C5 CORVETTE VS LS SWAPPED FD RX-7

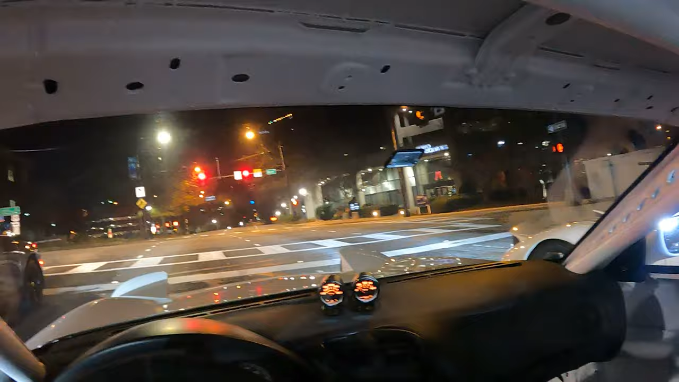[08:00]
Like, sometimes we'll get a good run and we'll stay, like, really close. I can see that this wants to pull on it, but it's just, they're pretty close. Good. Yeah. I know.
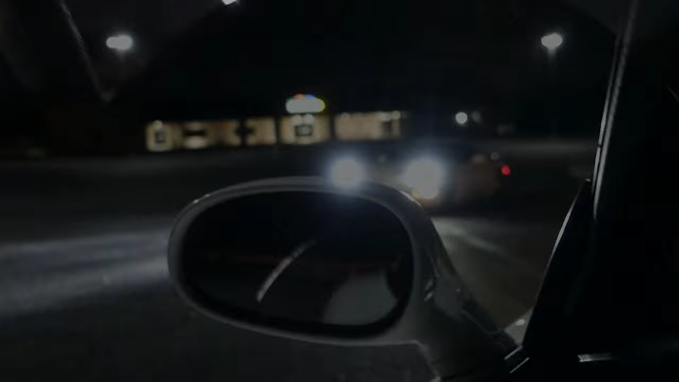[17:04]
Corvette looks kind of cool. Liking that thing, even though it still squeaks.